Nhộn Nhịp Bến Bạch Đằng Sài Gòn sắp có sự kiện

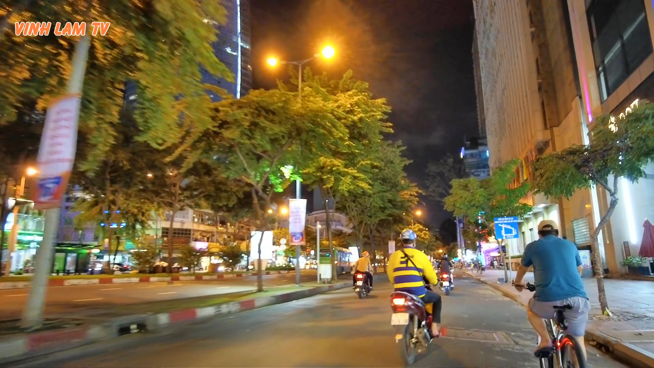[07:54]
Buổi tối người ta đi đạp xe đi vòng. Đạp xe đi vòng vòng chơi nè. Tập thể dục. Có đánh răng chưa? Rồi. Đây chúng ta quẹo qua Tôn Thất Đạm nha. Đây có quán bar Hàn Quốc nè.
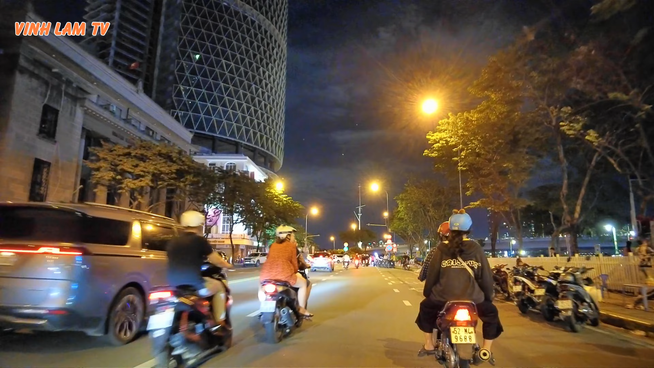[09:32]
Bến Bạch Đằng. Ồ. Gần cầu Khánh Hội. Trời ơi, đồng biết cầu Khánh Hội luôn. Qua công ty Vi nè. Đúng rồi.
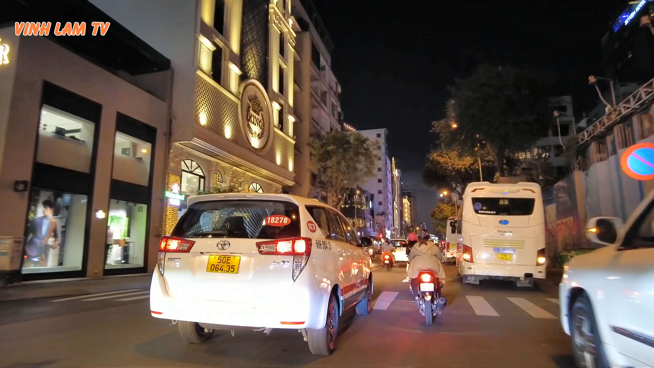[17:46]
Dạ. Nó cứ quành lên luôn á. Đó, đây chúng ta quẹo qua con đường Hai Bà Trưng nè.
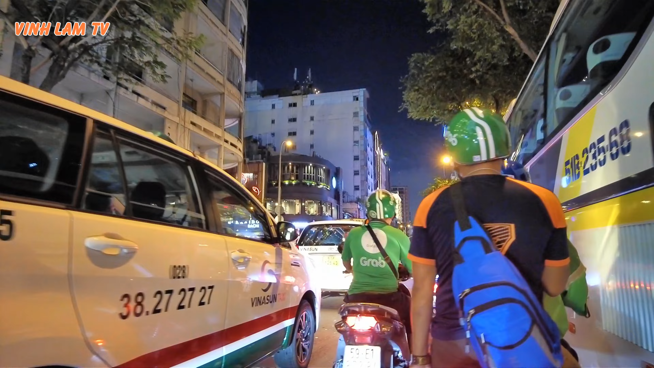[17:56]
Nè, cá mẹ cá con cá ba rồi. Đâu?
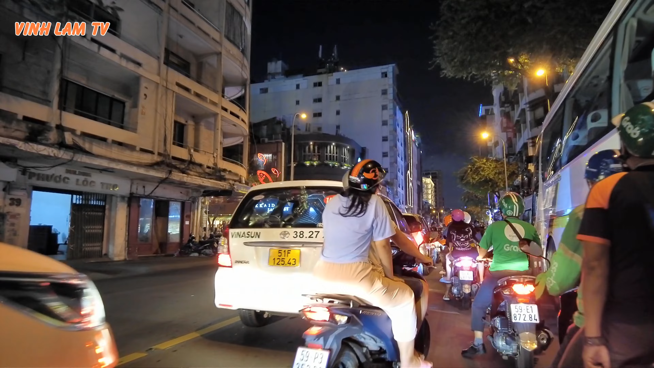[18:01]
Đó. Nhà hàng Hokkaido có biểu tượng cá mẹ, cá con, cá ba.
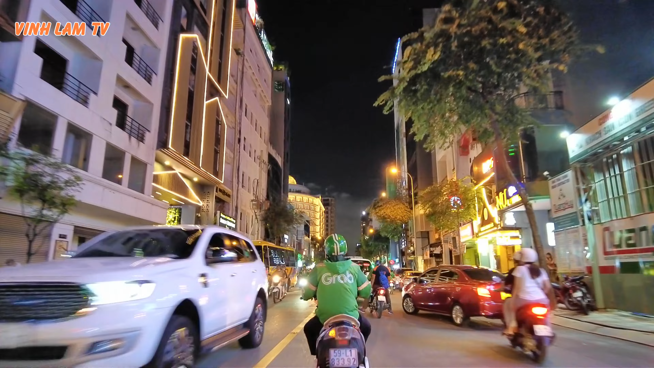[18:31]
quẹo ra bạc hai áp. Lưng. Chăm kiếm đường quẹo qua lên Anh Tôn.
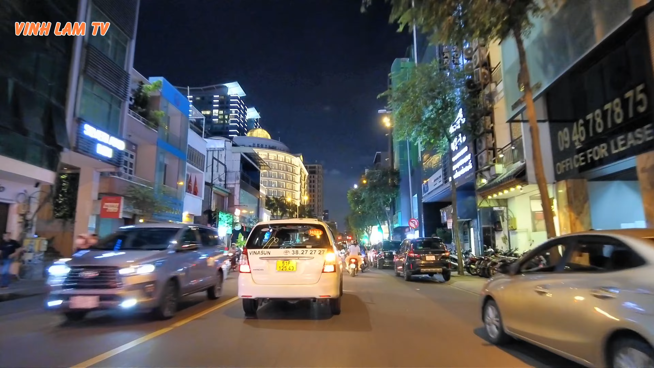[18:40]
Ra quá trời Tây. Đông, đường quá trời đông luôn kìa. Sara Hotel là gì? Hotel là gì? Sara Hotel. Mà hotel là gì? Hotel là... Tiếng Việt là gì? Ta quẹo qua đây công trường Lam Sơn.